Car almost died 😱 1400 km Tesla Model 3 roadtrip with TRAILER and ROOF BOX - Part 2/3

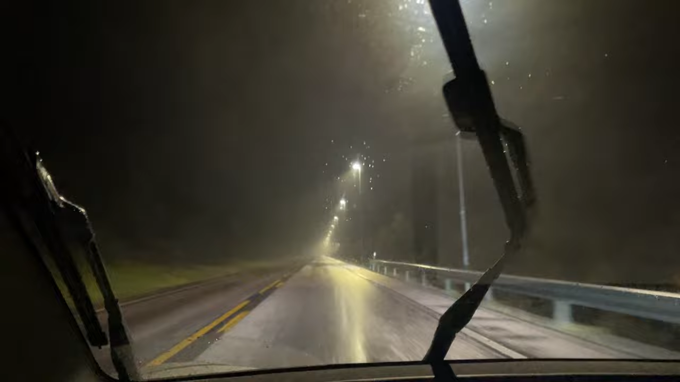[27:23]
let's just hop on the road and start driving. Okay, we finally dropped off the trailer.